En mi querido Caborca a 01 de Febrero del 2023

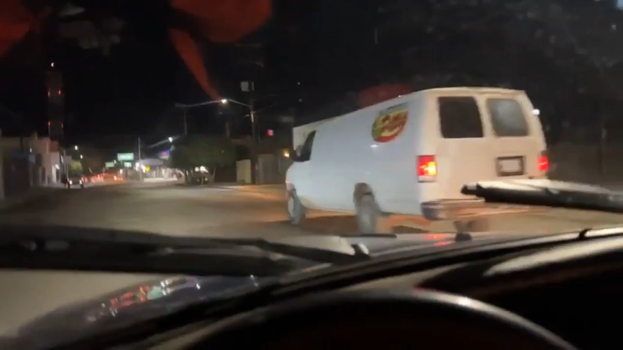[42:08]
distribuidor autorizado Axalta algo bien y enseguida está jabalera cualquiera
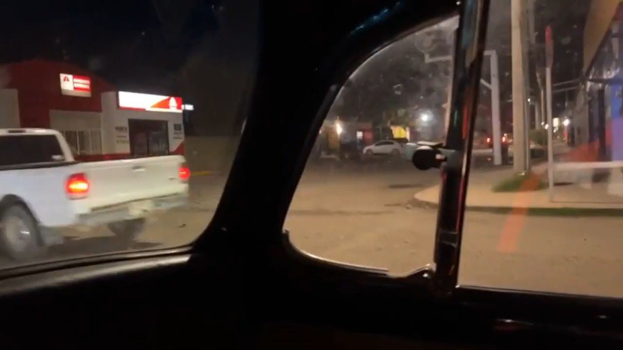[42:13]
de las importaciones de carros de piezas de carro
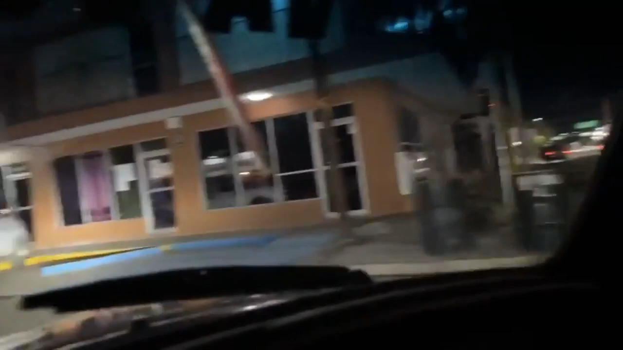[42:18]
ahí las encuentra algo bello para el camello vamos por la calle
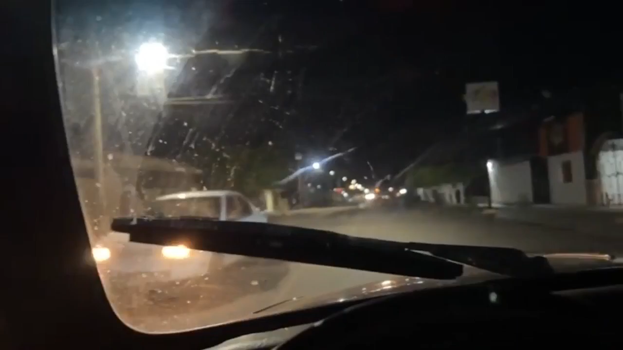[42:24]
4 mariscos el palmar les recomiendo que vengan y coman una tostada algo bien algo bello para el camello esta es una de las notarías
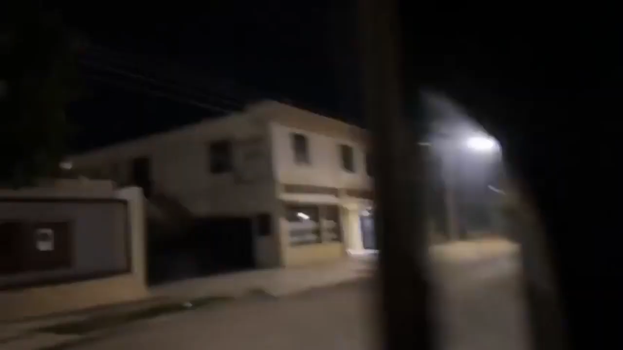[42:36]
de mi querido licenciado Mata
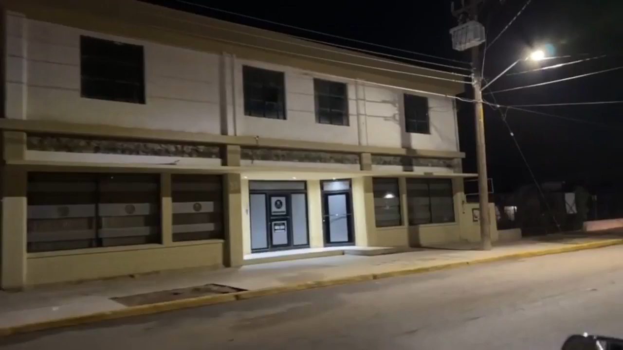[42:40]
algo bien algo bello para el camello venga para acá y aquí no pasa nada aquí está
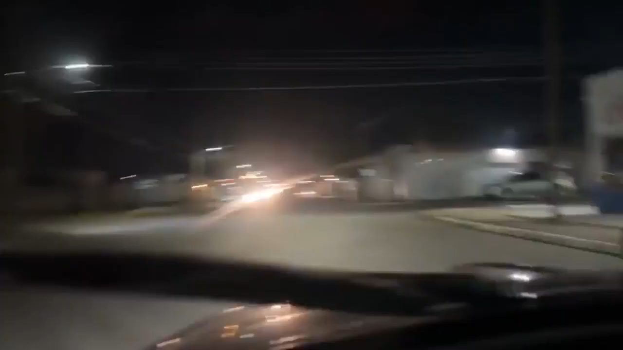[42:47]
LTH enseguida está la panadería la convencedora
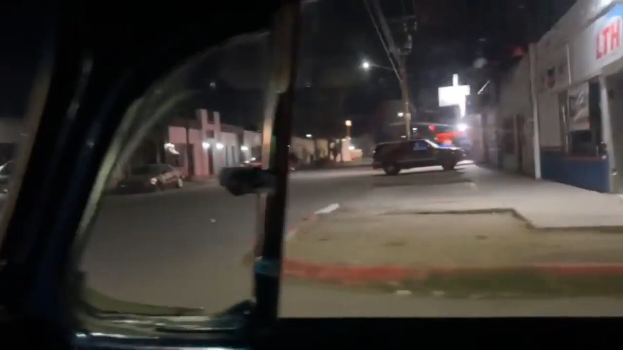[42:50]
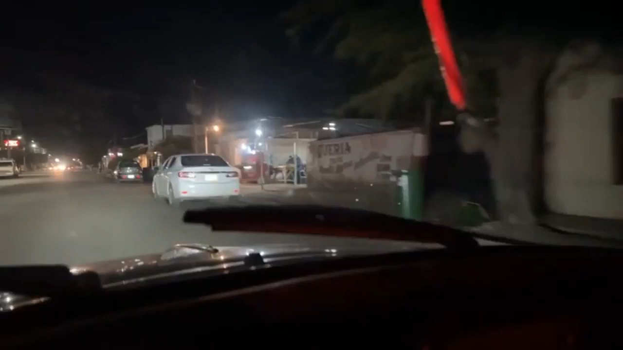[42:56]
esta es la carreta roja es muy buenos tacos de adobada es el rojo
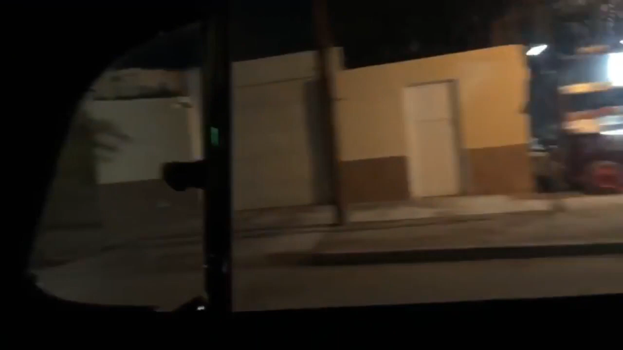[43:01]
y el chico y el víctor aquí están son los peluqueros de toda la vida taller de refacciones de bicicletas aquí están los copiones y aquí está el six
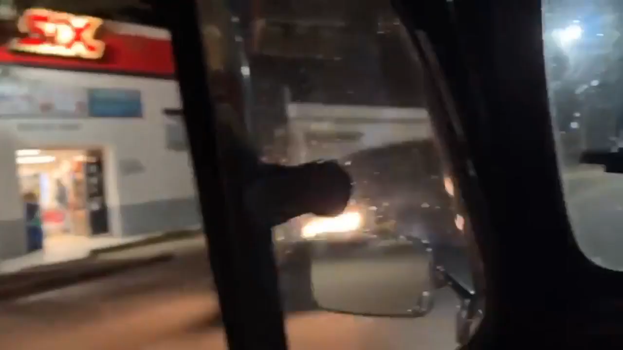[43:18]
por la calle 4 vamos la H
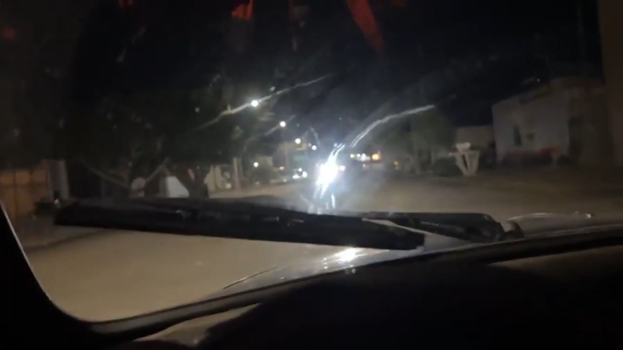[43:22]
donde se encuentra aquí una de las mujeres que ponen uñas algo bien está la AY Dennis vamos
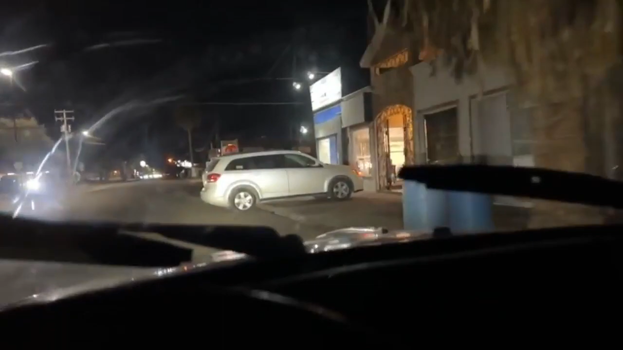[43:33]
a ver si está así nomás de zapeta volando a ver si están las Dennis
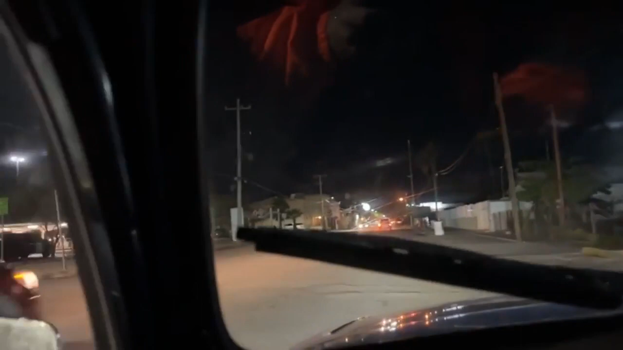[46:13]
vamos por toda la calle 4